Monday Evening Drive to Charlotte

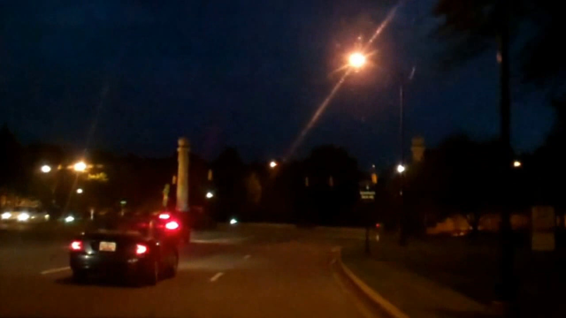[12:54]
Oh, good, signals are flashing, I wonder what's up with that, Huh, all righty then, all right, yeah, slide over for me, dude, not much space here,